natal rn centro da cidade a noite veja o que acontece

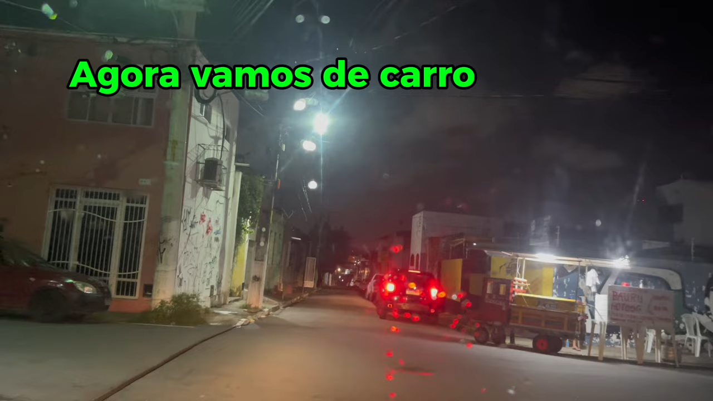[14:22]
Vamos descer por aqui Para subir Pela Avenida Rio Branco
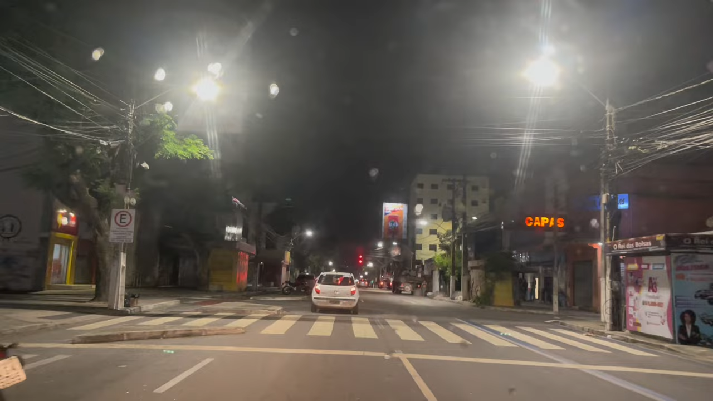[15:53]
Banco Santander Aqui é a rua que eu tava Ali do Hotel Sol Sinal fechado Onde era C&A Continua fechado Não abriu aqui Mais pra nada Onde era C&A Antigamente
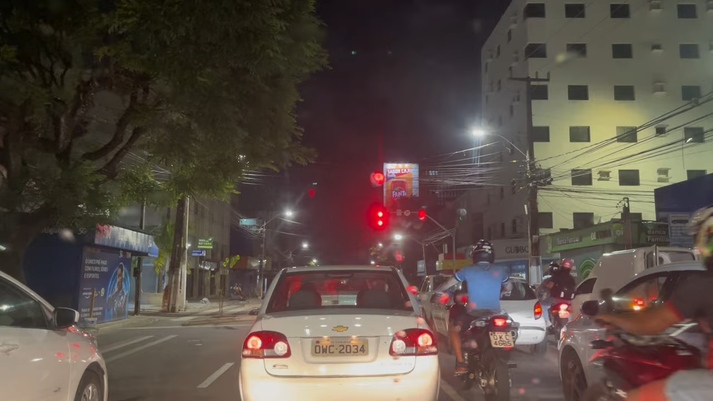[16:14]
Aqui Não dá pra sair aqui Por essa rua Tá tendo aqui Não dava sim Eu vi Aquele negócio A gente não ia dar pra sair Aqui também É um local bom pra parar Pra que você já pega Esse beco aqui E já sai ali No beco da lama E no pagode
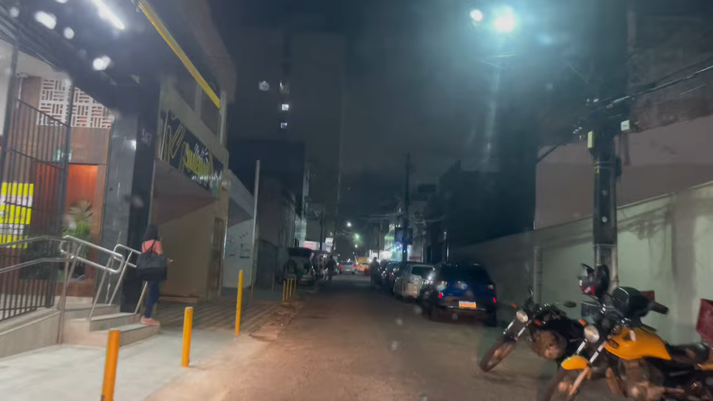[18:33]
duas ruas paralelas Ela tem movimento Então hoje é quinta-feira à noite Tudo isso aqui Tem movimento aqui Aqui desse lado Do lado de fora Dentro do Beco Para os dois lados Aonde eu estava
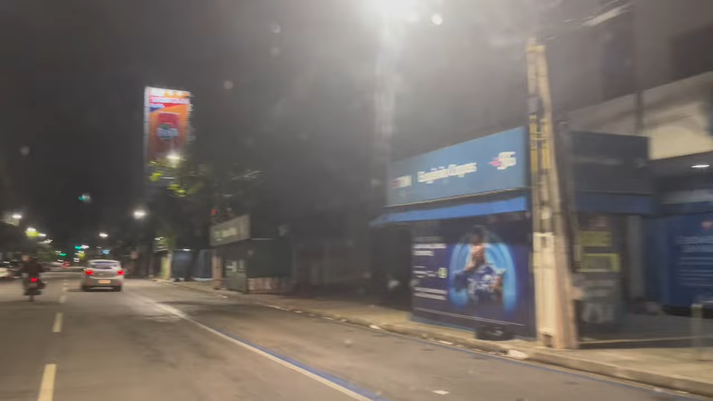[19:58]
Valeu? Centro da cidade Do Natal À noite Na verdade Dá pra gente Dar uma esticada Aqui ainda